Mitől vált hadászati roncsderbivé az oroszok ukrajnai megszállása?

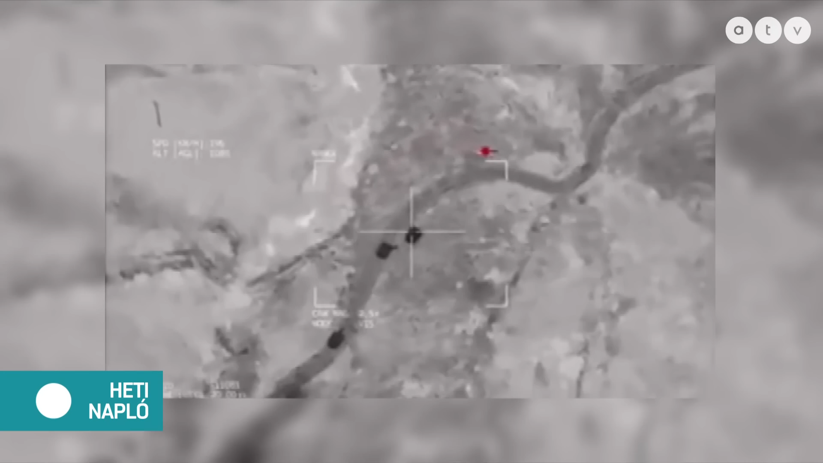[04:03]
egy háromperces videó volt. Azt lehet látni, hogy egy bajráktán vagy több bajráktán drónról lövik az orosz tankokat,
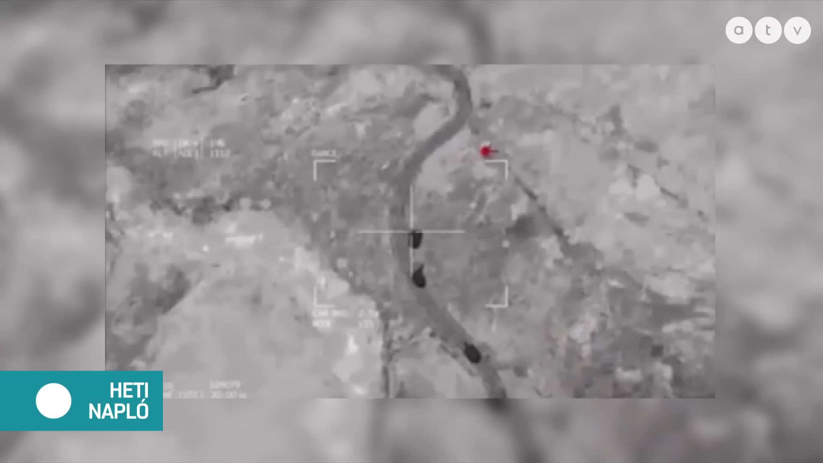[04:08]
vagy hogyha pontosan akarom mondani, akkor a páncélozott harci járműveket.
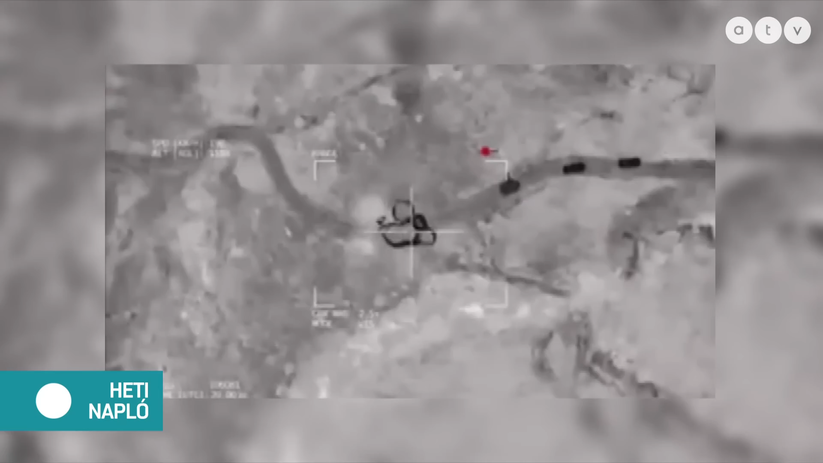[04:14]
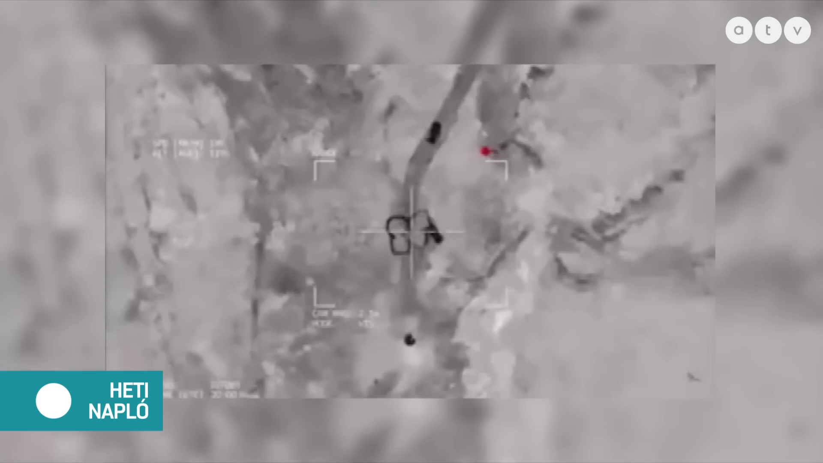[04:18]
Elképesztő pontosággal lövik ki ezeket a harckocsikat.
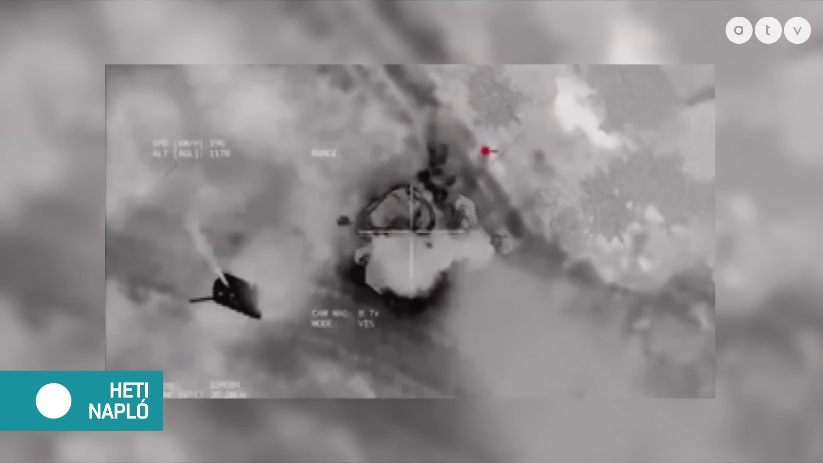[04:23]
Utána azt is lehet látni, hogy a menekülő orosz katonákat is gyakorlatilag leszedik. Különben megrázol az a felvétel attól függetlenül,
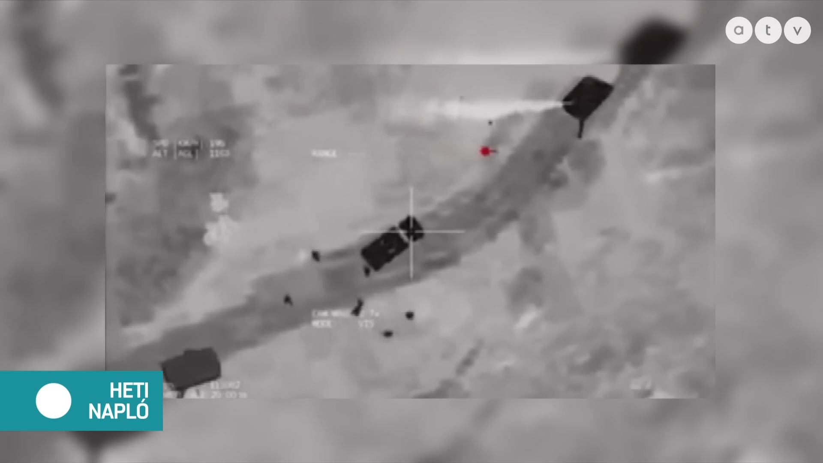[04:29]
hogy az ember most melyik oldalnak szurkol, vagy melyik oldalnak drukkol, hiszen itt emberek vannak, emberek halnak meg. Ugye ezeknek a videóknak az eredetét nem tudjuk ellenőrizni, nagy valószínűséggel hiteles videókról van szó.
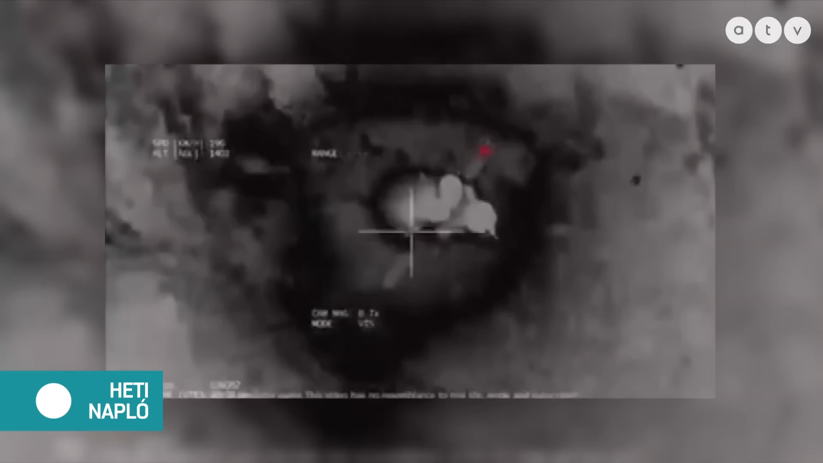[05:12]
Amit azonban ők nem tudtak, hogy nyugati segítségvel, nyugati információk segítségével Ukrajna ezeket a bajráktárdrónokat ki tudta vonni a csapások alól,
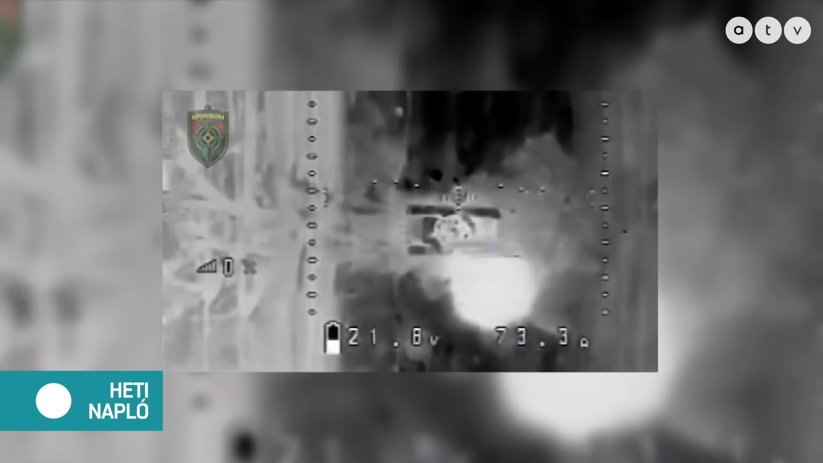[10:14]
Itt azt lehet látni, és erősítsem meg, hogyha jót mondok, és mondjál nyugodtan, hogyha hülyeséget beszélek, hogy mintha egy drónról egy egyszerű szerkezettel,
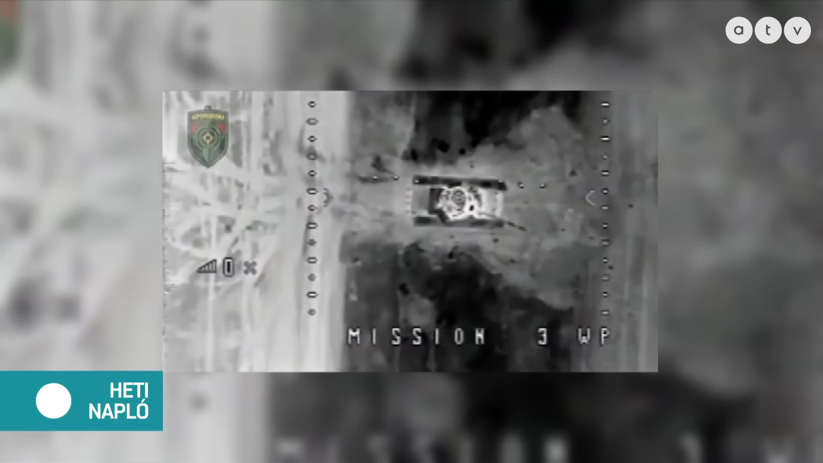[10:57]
A hagyományos RPG-be való páncértörő gránátot alakították át úgy, hogy drónról le lehet dobni.
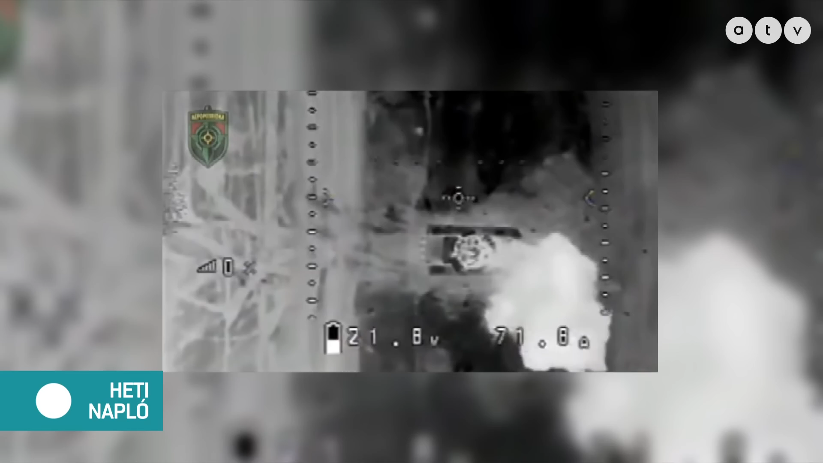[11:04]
Teljesen normális kereskedemi forgalomban kapható pici drónokat szerelnek fel ezzel az eszközzel. És egyszerűen éjszaka rádobják, ráejtik.